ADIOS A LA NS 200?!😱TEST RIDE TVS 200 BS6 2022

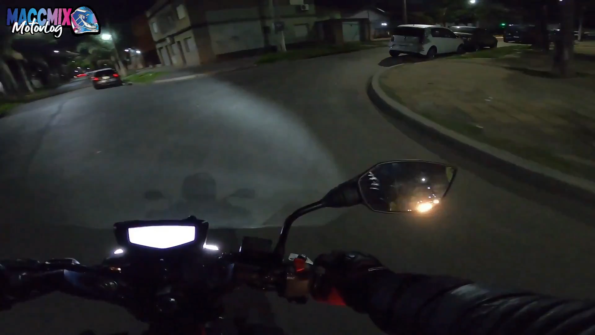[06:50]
sí Pero si querés un puntaje del 1 al 10 Creo que con un 8 va bien En lo que es luz alta, sí Ya ahí hay un terrible cambio Y la iluminación es mucho mejor Bueno, ahora vamos a probar lo que es el embrague antirrebote La función No sé si se va a escuchar Pero vamos a probar, ¿no?